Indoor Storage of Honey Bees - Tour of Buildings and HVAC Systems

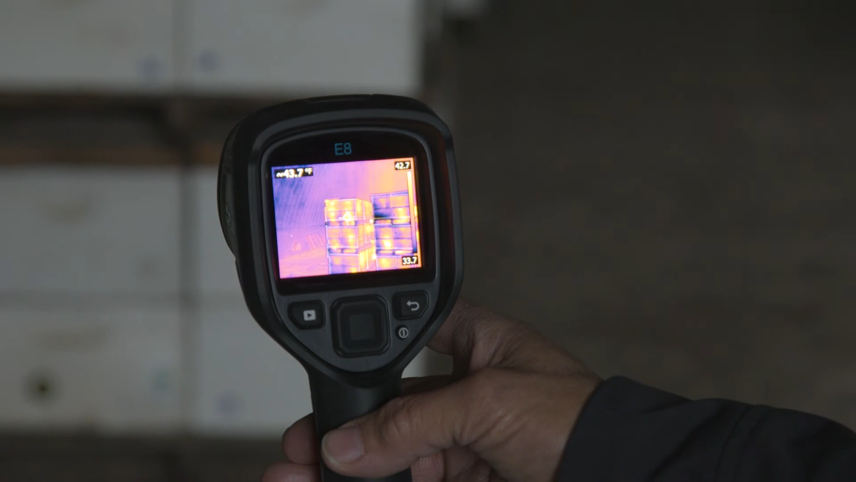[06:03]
We're getting about 45 degrees on the outside versus about 35 on the wall,